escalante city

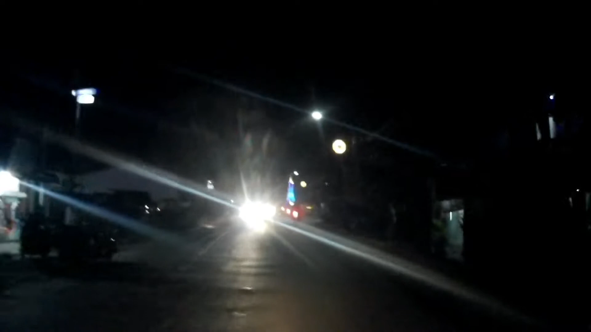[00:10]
One Street March. The New York ng mga tao. Okay, ganito pala ang Escalante kapag nang may fireworks display, may lights on. Lights on na matagal na ni lights on.